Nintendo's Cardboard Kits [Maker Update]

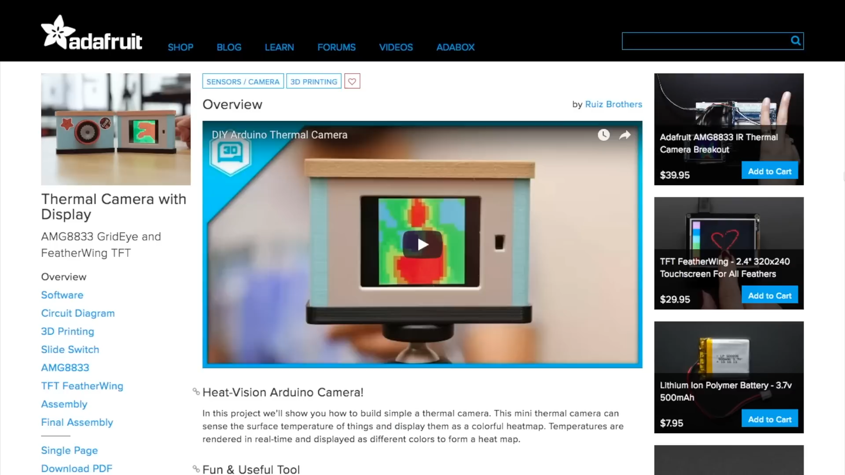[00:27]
I gotta give it up to the Ruiz brothers once again this week for their design of this thermal camera project over on Adafruit.